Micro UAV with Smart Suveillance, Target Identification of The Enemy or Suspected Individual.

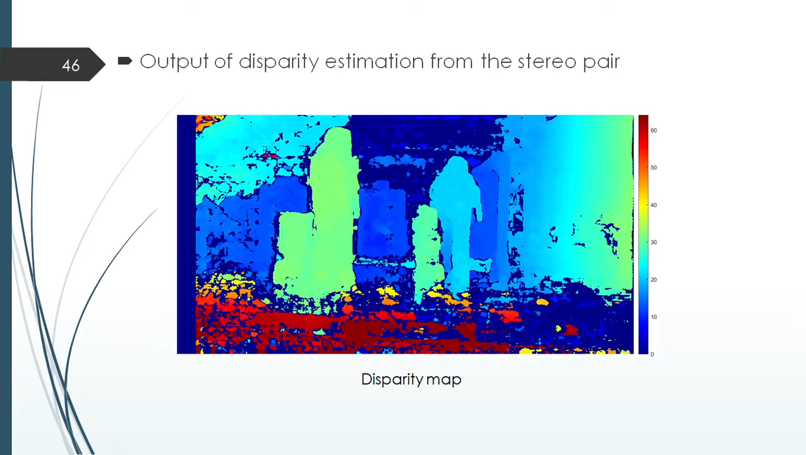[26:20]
So the objects nearer to the camera are lighter in color and objects far away from the camera are blue in color. So this is a video, demo video from a 3D reconstruction of scene from disparity map.
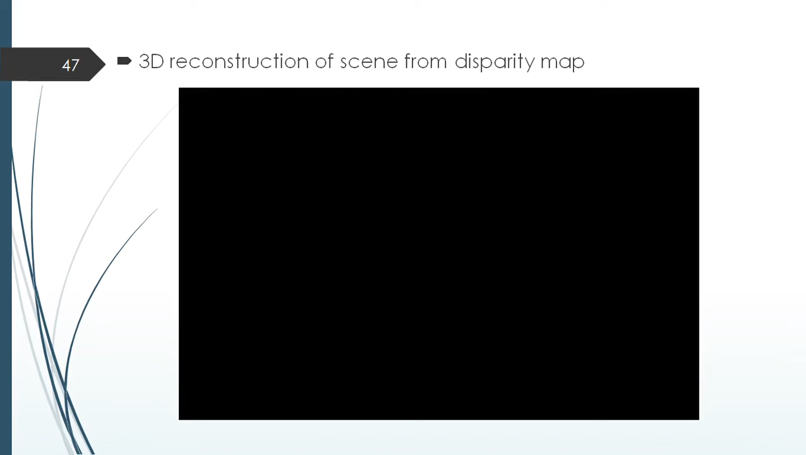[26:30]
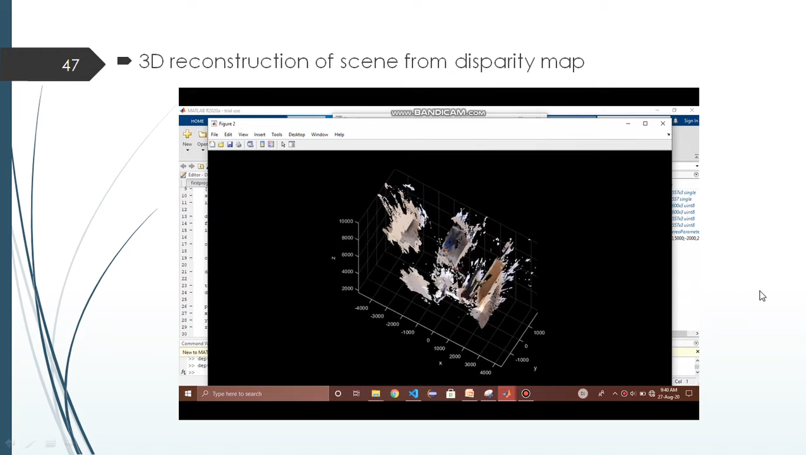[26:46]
So as you can see, it is a 3D point cloud generated from the disparity map we have got in the previous slide.
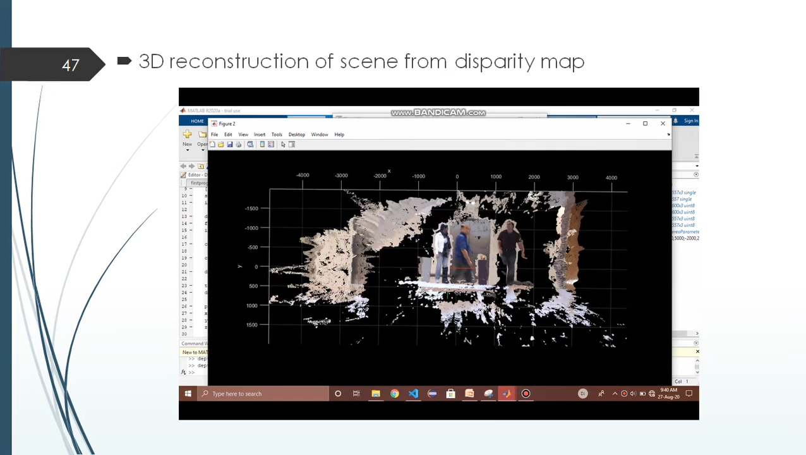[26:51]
You can see that this is the x axis and this is the y axis and this is the z axis. So every pixel has got a z value along the z axis.
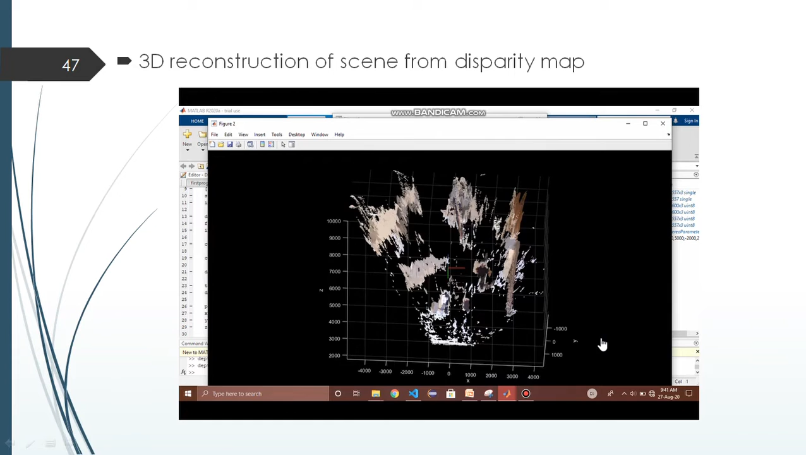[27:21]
So this means that the woman is in front of the gentleman. The encryption algorithm using an image is quite efficient with respect to speed and capacity.